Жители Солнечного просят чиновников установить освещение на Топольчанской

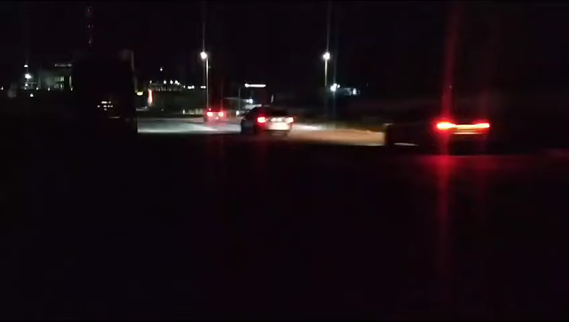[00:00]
Просим обратить внимание администрацию Ленинского района на участок
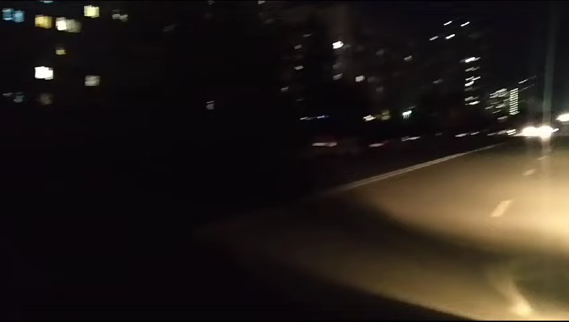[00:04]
дороги по улице Топольчанская от Тархова до Зыбина, перекресток с Батавина, конечная маршрута 74 и 67. Участок данный не освещается. Дорогу сделали, движение интенсивное, жилой массив.